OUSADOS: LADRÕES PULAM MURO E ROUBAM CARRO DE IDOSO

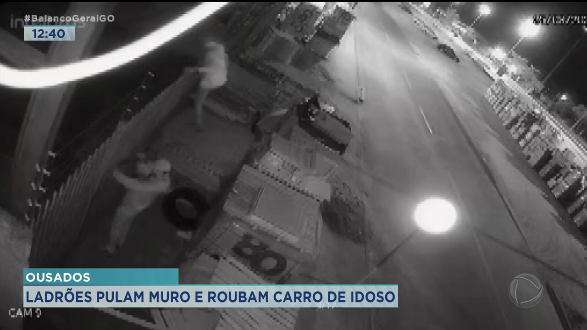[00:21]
o que essas imagens foram gravadas aqui pelas câmeras e mostram esses três indivíduos pulando aqui a grade dessa loja, que é uma distribuidora, na verdade, de pisos aqui no setor Gravelo, em Aparecida de Goiânia. Fabrício, que é neto, né, desse senhor que acabou perdendo esse carro, está aqui com a gente, vai explicar um pouco mais essa situação, mas antes de falar com ele, vou pedir para o Sérgio Márcio mostrar ali para a gente, ao fundo, onde está aqueles pallets, né, colocados um em cima do outro, porque foi por lá que eles entraram, Aloares, e aí tem cerca elétrica,